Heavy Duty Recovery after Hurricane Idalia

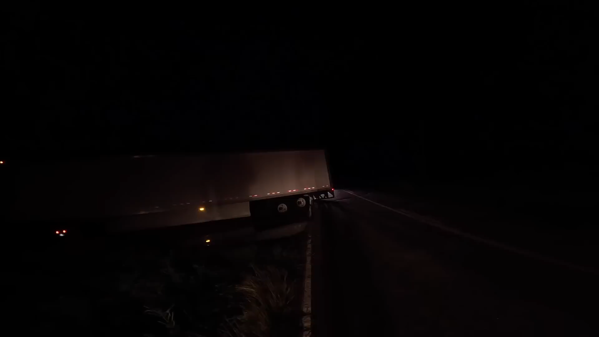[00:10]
Tonight, Caleb and I are headed out, which I'm on scene now, but we're out right after the hurricane, and we're on scene with a tractor trailer that had tried to turn around because a tree was across the road, and instead of patiently waiting, he tried to turn around on one of these farm roads. And as you can see here, he has dropped his tandems in a ditch.